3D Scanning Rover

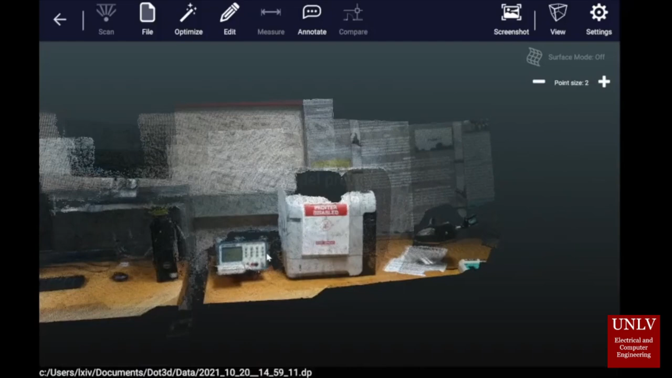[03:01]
The first result from the 3D scanning rover is a 2D map of the areas that the rover traversed.
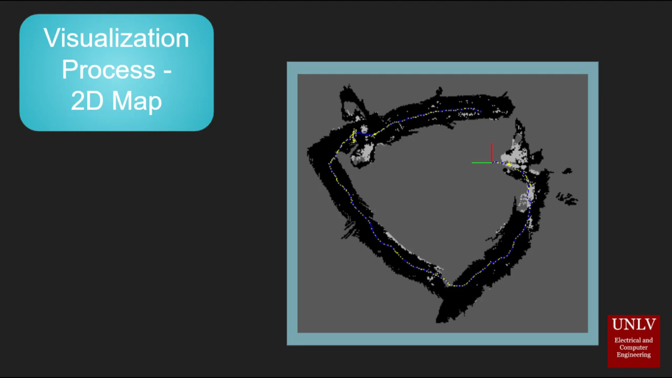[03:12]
On this one in particular, you can see the white dotted line showing the exact pathing of the rover, as well as each of the hallways that the rover managed to go through. Now, for the main output results of the 3D scanning rover, we have the 3D model. This is formed using the Intel D435i's depth camera RGBD data. That means red, green, blue, and depth data.
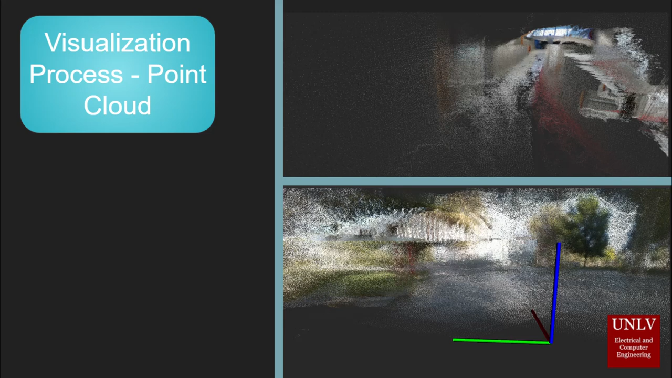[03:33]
Now, what the camera does is that as it goes through a space, it can look at a point in space and say, that's red,
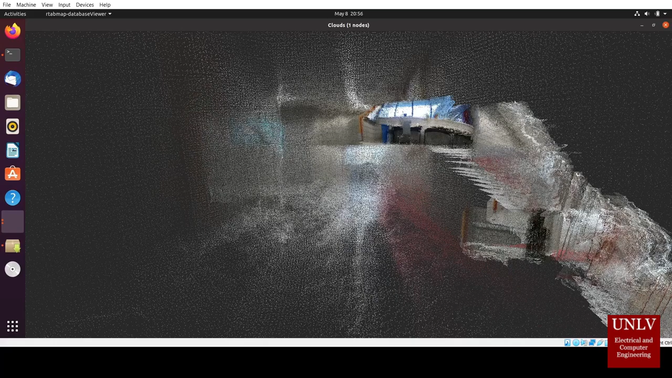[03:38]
that's 2 meters away, and it will put down a dot that's red and 2 meters away in a 3D space.
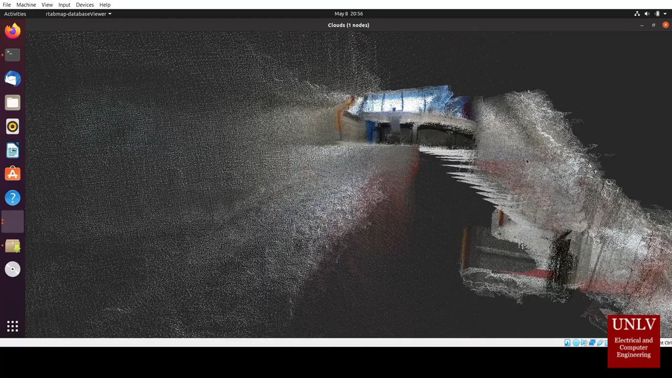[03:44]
And when you get enough of those dots, then you get something that looks sort of like this.
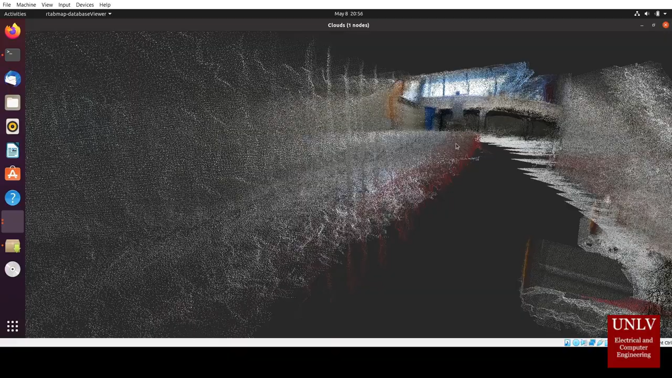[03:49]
This is called a point cloud, and it looks vaguely similar to what we're trying to image. However, if you were to play a connect the dots in 3D space, it will look something like this.
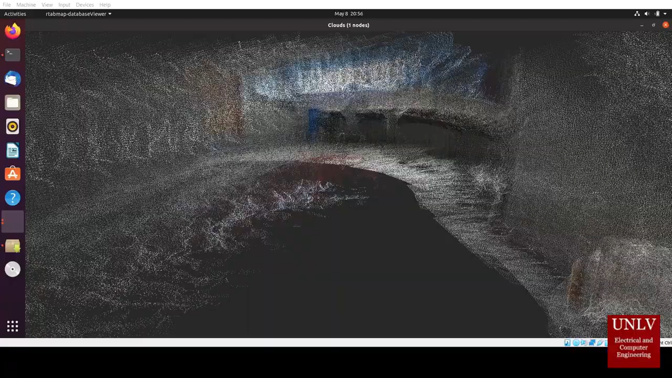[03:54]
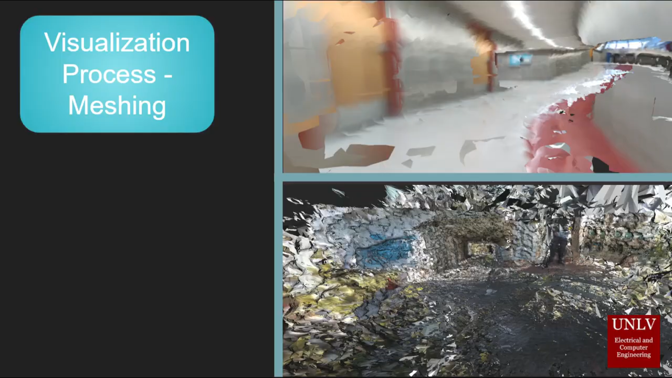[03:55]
This is called a mesh.
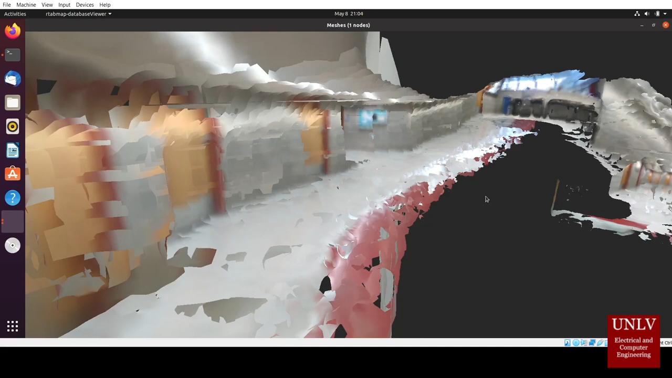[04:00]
A mesh is the general shape of everything that we've traversed with our rover, and from there,
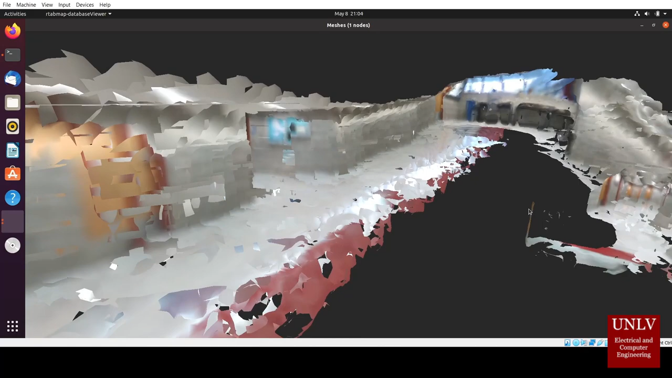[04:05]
we can take images from the camera and apply those to the mesh, creating a texture mesh. And while texture mesh has its problems with reflective surfaces,
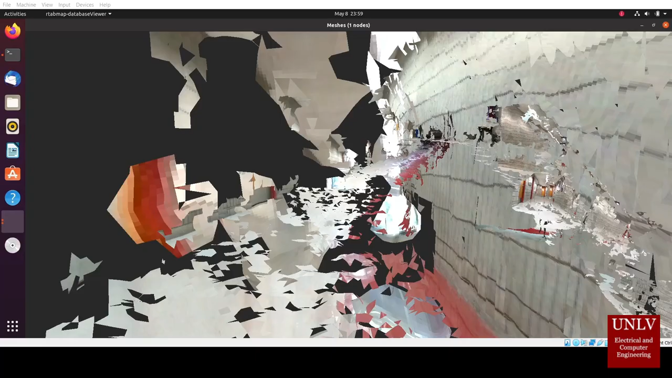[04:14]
it's able to better reflect some of the finer details on the walls and doors and such, and even in the background and foreground of the below picture.